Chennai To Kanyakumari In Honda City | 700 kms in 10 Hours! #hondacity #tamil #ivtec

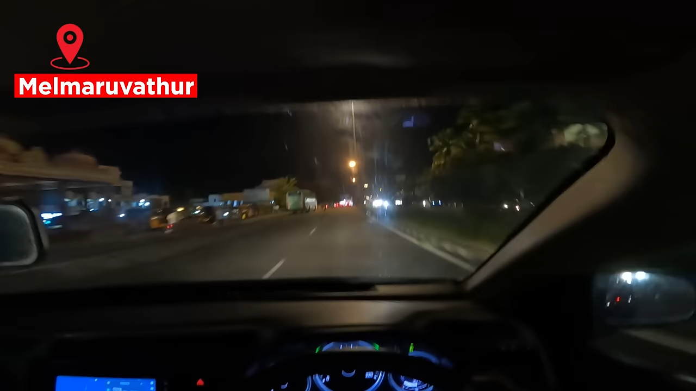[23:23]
ஸோ கரெக்டாக எனக்கு வந்து 86 kilometers தான் காட்டுது, ஆனால் 1 hour 58 minutes இங்கேருந்து போகணும். அப்போனா வந்து செங்கல்பட் அந்த சைடில் வந்து குடுவாஞ்சேரி பெருங்கலத்தூர் சைடில் வந்து கண்டிப்பாக டிராஃபிக் இருக்குதுன்னு அர்த்தம். 6:55 ஆகுது டைமு.